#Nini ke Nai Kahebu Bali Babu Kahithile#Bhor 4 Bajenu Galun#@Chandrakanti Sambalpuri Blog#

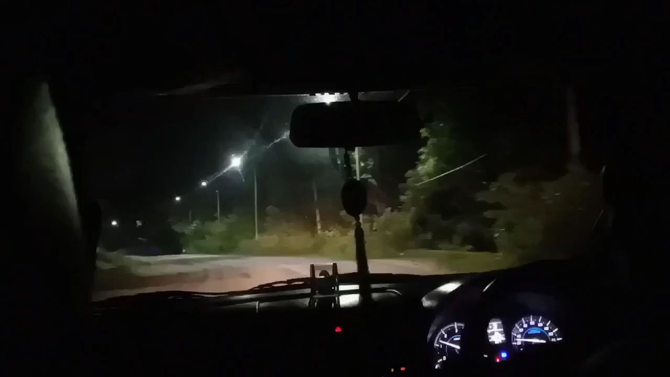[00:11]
राती चार बजे रुँएटा जाँचूँ एटा रेलुएस्टेसं। संबल्पूर रेल्वेस्टेसन जुमूं चार बजरू कित्ते उन्धार होचे देखून। आमें तो तीन बजरू जुमूं बलतुलूं।
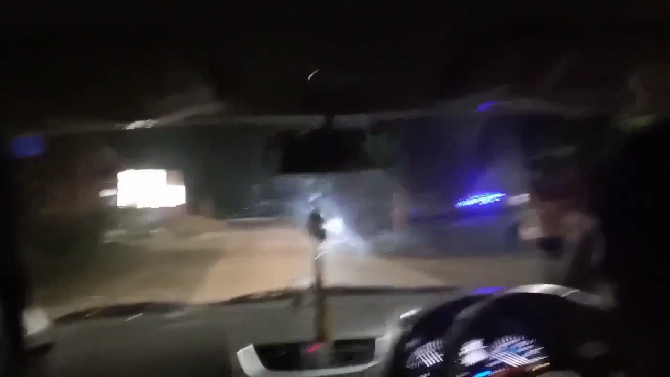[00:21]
बाबुर दिहीटी के भोलने लागला बला मुझे ड्राइब कोरी ने पारेंबले आ गाडी टे कोरी देलूं। नेनी के इटा नेई चाड़ू चुमूं सेनो ट्रेन रें इंटर सीटीरे बसे दमूं। आहुसे शेनूं से तरसांगर साये जिबा।
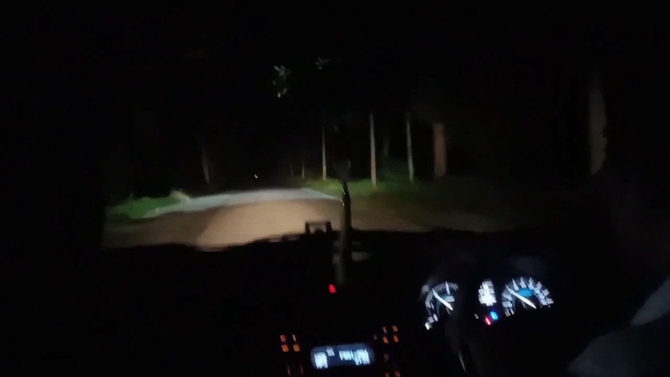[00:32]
बले पुरा उन्धार होचे चार पजरूं। काण उजल तो नाए हीता साड़े पांच बाजले जेकरी उजल हैसी। कित्ते उन्धार होचे चारी आड़ देखूं।
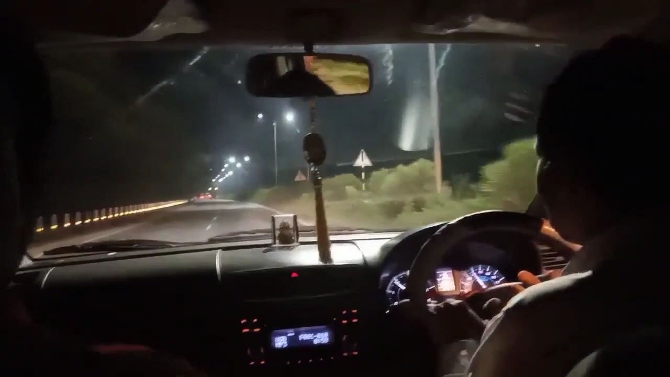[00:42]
इटा मन बर्गोड पुहुंची गोलूं। आओ बर्गोड रो एटा बायपास बाटू जाओ छो।